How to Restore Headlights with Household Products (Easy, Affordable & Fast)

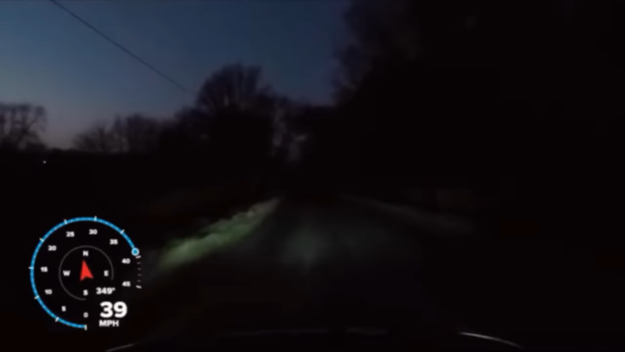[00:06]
have you noticed your headlights are not as bright as they used to be or have you find yourself
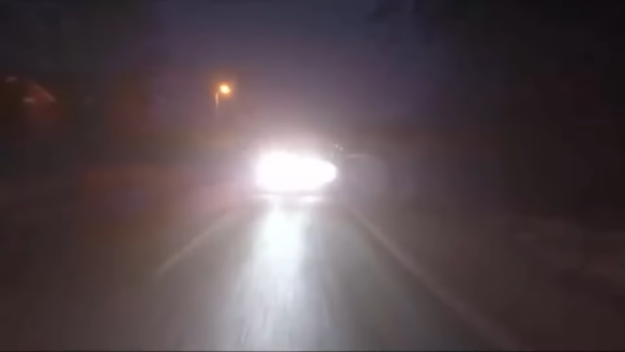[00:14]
putting the high beams on so you could see better at night or do you find it hard
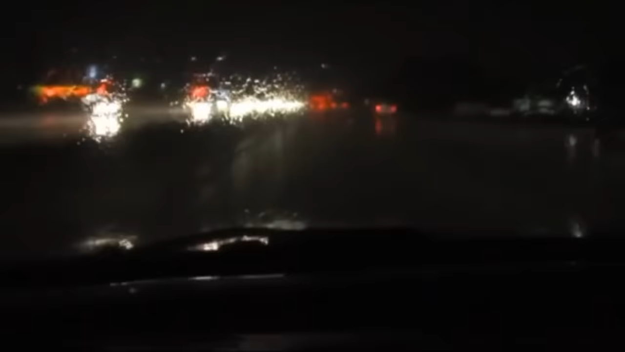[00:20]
to see when it's raining matter of fact have you even seen your headlights lately